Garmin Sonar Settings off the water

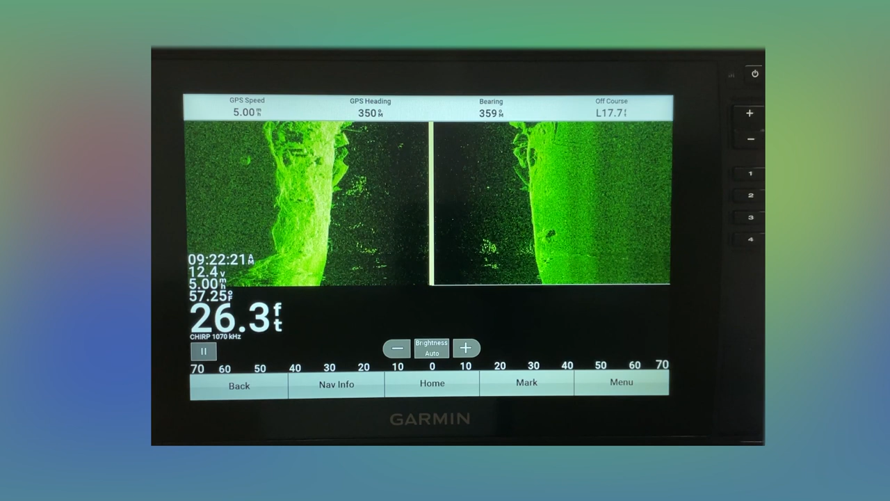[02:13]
On screen: depth 26.3 ft
So there are some settings that you can't do when you're off the water. But they're pretty limited. As long as you got your transducer and auto. And, you know, some of the other things like your gain, your contrast, your brightness. Those are things that you can set for the simulator.
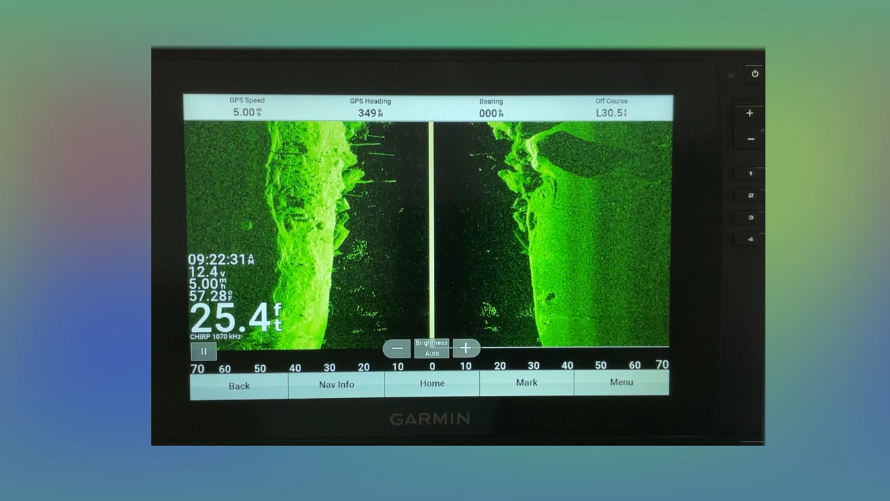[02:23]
On screen: depth 25.4 ft, water 57.28°F
But when you get out on the water, they're probably not going to be the same. But you can set up different things like your color scheme.
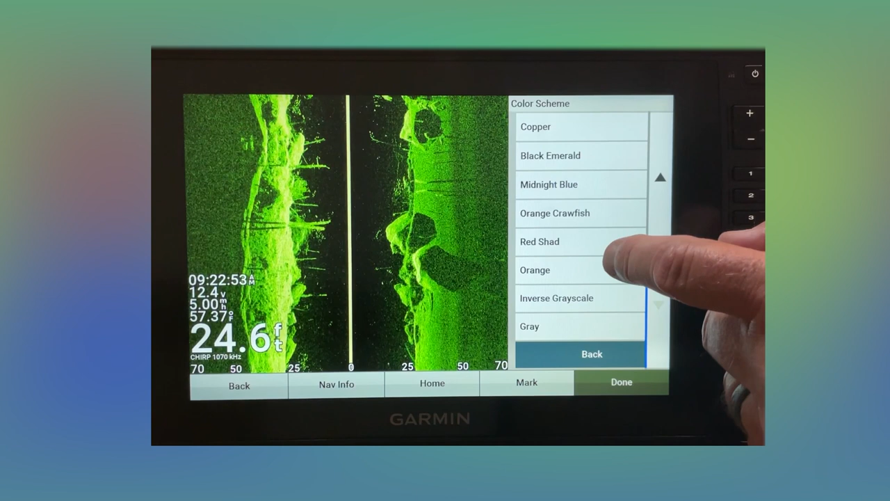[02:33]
On screen: depth 24.6 ft, water 57.37°F
Let's go ahead and go to that traditional amber.
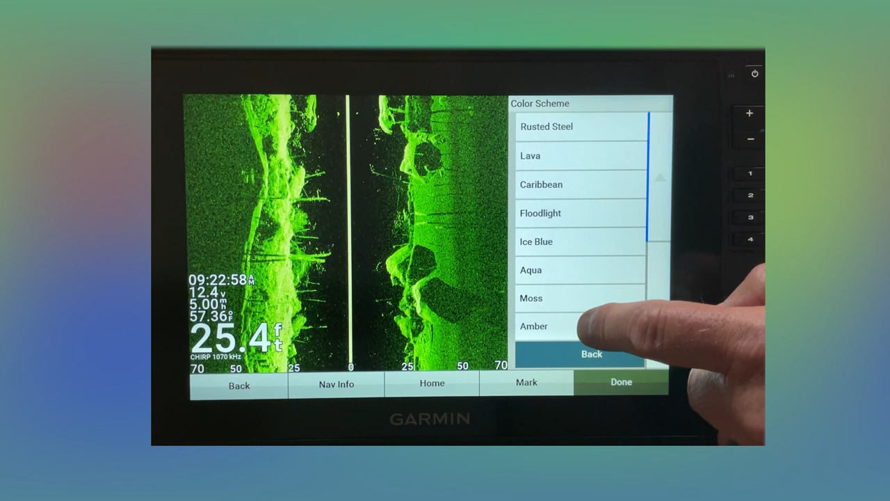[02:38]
On screen: depth 25.4 ft, water 57.36°F
And then when you get out on the water, that is the color that it'll be because it saves that. Some of the other things you can do, you can edit your overlays. This is over here. Sonar settings, overlay data. And let's say we want to take the depth. We don't want to see that. And we don't want to see the voltage. You can see that changes over there. Obviously, you would want to see your depth.
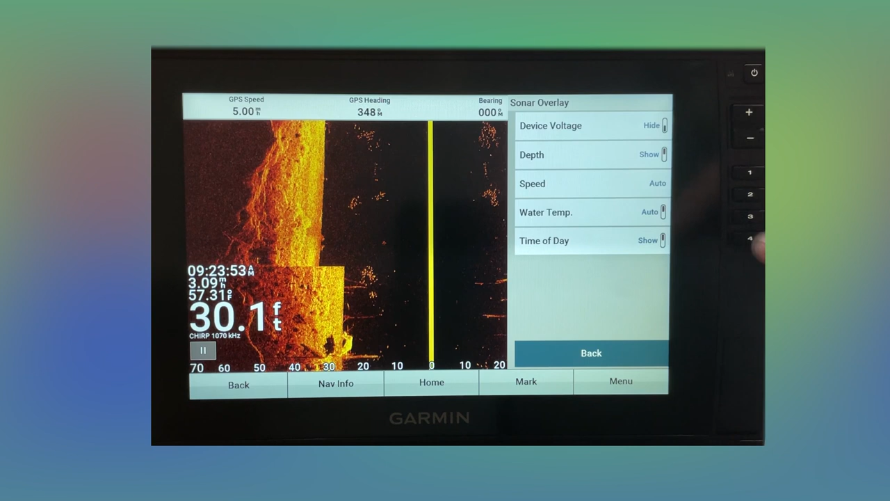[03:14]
On screen: depth 30.1 ft
And your speed, you can change it from GPS to the water speed. Or you can just put it on auto. So whichever indication it has is what it's going to read. And time of day. Some people may not want the time of day on there. So you can take and hide that to give yourself a little more screen.
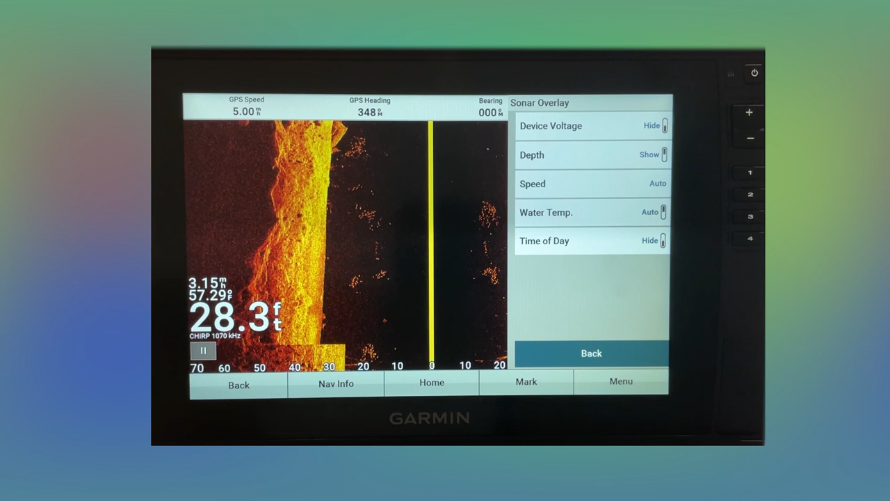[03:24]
On screen: depth 28.3 ft
Remember one thing.
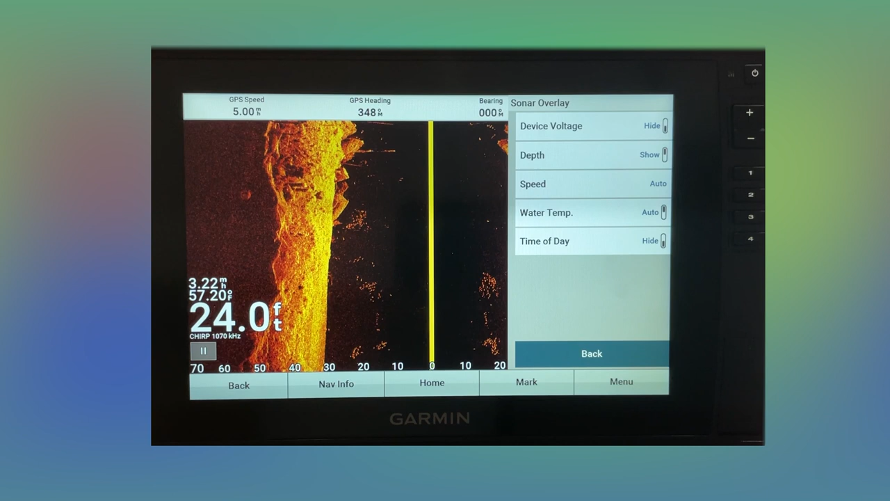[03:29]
On screen: depth 24.0 ft
When you make these changes, when you get out on the water, that's what you're going to have. So if you're playing around like I was, you're going to want to go ahead and put those back. Otherwise, you're going to be stuck with that.
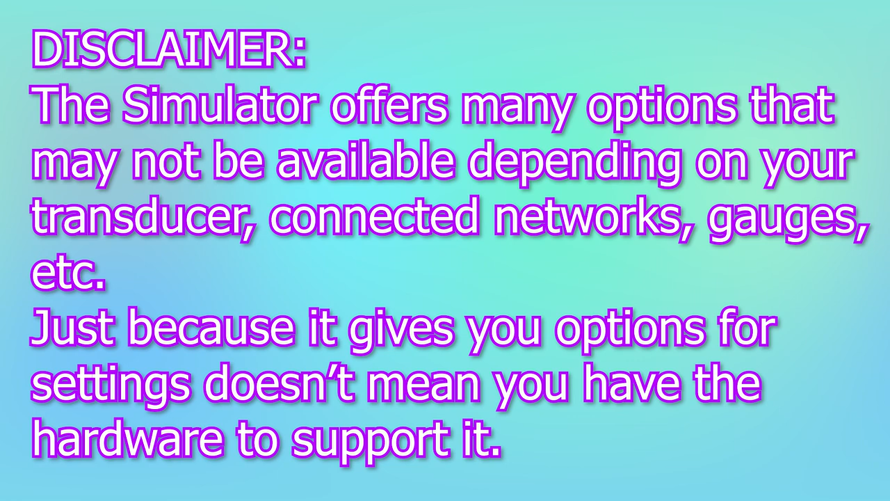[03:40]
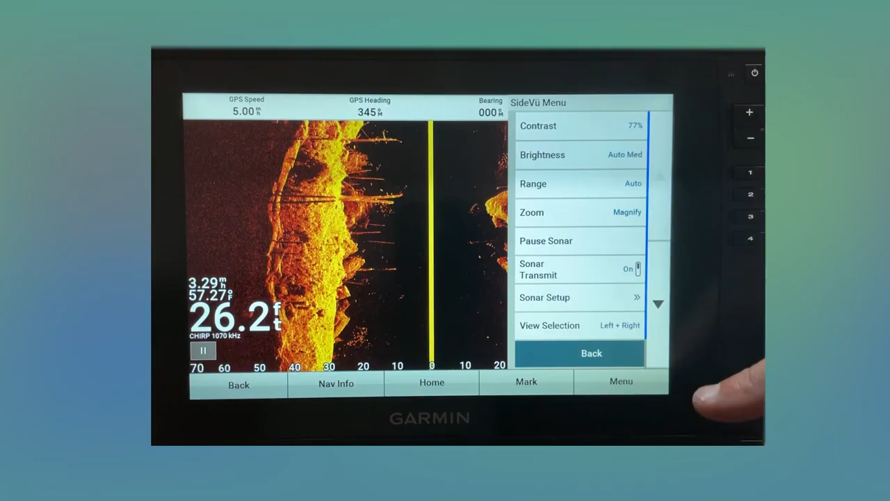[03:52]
On screen: depth 26.2 ft
Let's go ahead and put that back on mine.
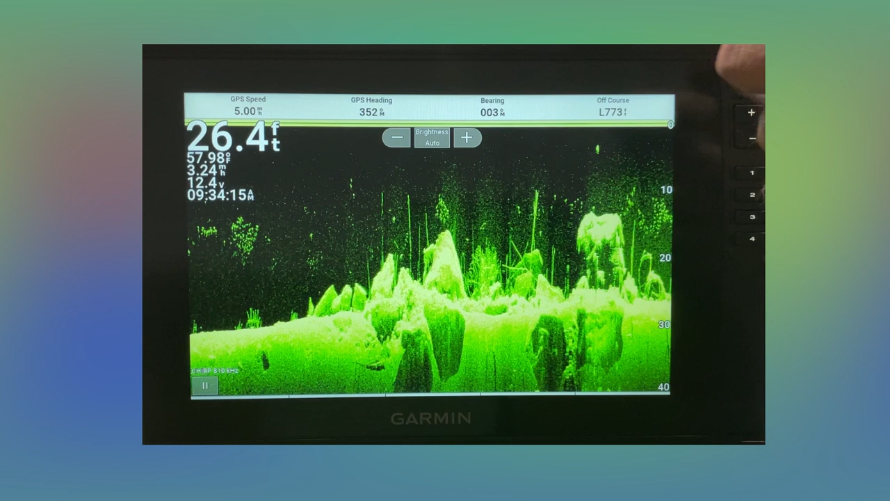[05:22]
On screen: depth 26.4 ft, water 57.98°F
I really don't like this navigation inset up top. So let's go ahead and get rid of that.
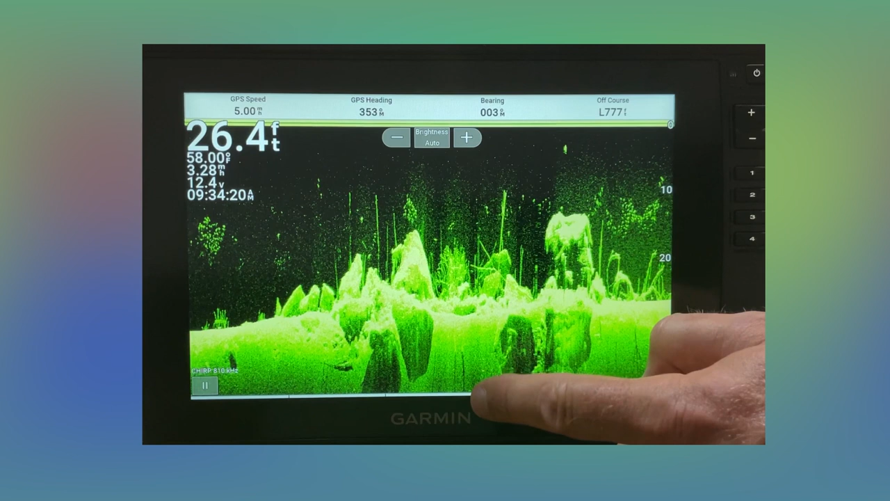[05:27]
On screen: depth 26.4 ft, water 58.00°F
Touch that, bring our screen back up, go to menu, edit overlays,
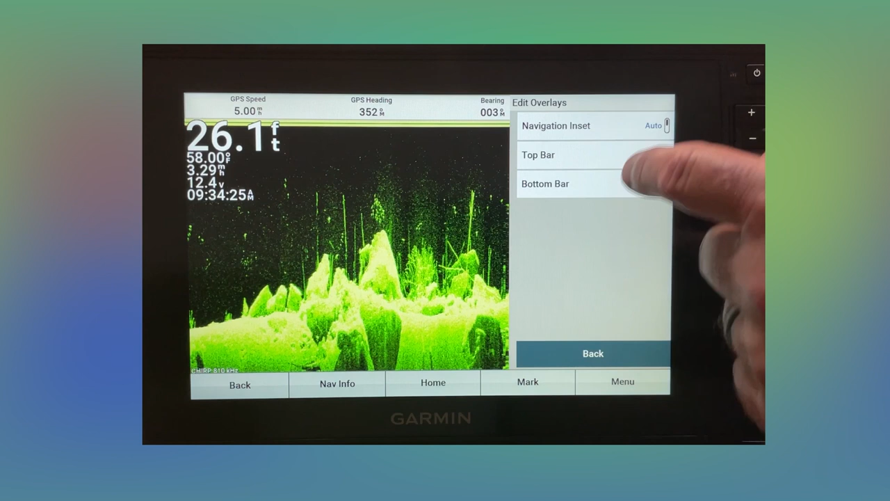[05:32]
On screen: depth 26.1 ft
navigation inset, and we'll go ahead and turn that off. That's about as much screen as you can get.
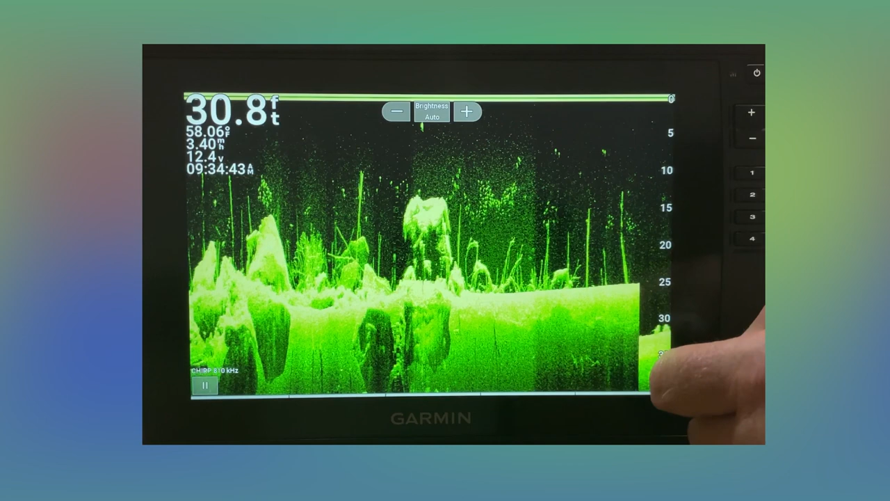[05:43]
On screen: depth 30.8 ft, water 58.06°F
Now those top and bottom bars, if you haven't played with them, there are some different options there.